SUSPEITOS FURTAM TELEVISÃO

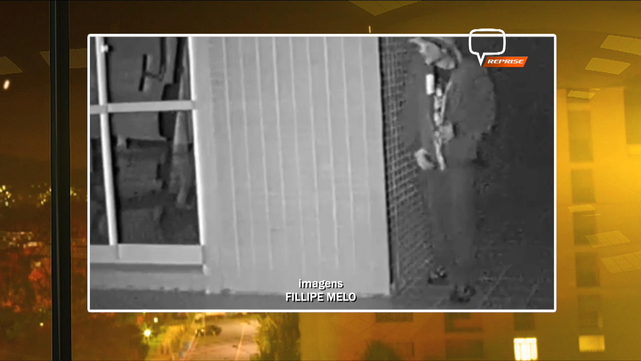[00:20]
Parece uma assombração chegando, mas não é não, né? O rapaz mesmo, olha lá. Parece que ele tá com um chapéu, aí tá com um gorro, né? Entra com a pontinha no pé, né? Você viu que safado? Quando vê, vem o outro atrás, ó. É, os dois pra teto, olha lá. Um atrás do outro, ó. Esse aí vem balançando a manga da blusa, dá uma paradinha ali, dá um tchan pra câmera. Essas imagens já estão de posse da polícia, hein, gente?
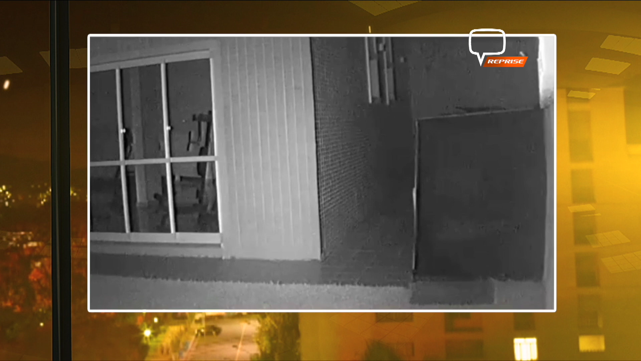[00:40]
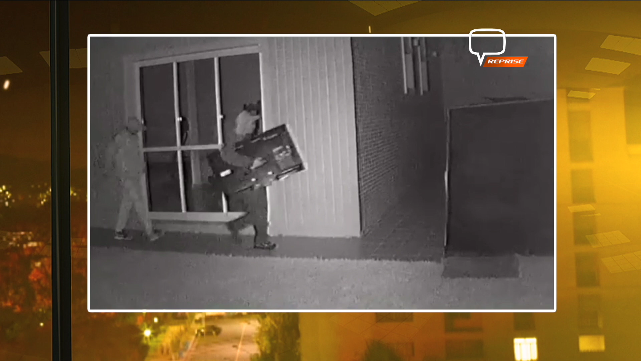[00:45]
Os criminosos escalaram e arrombaram a porta blindex e depois, olha lá, levam a TV, gente.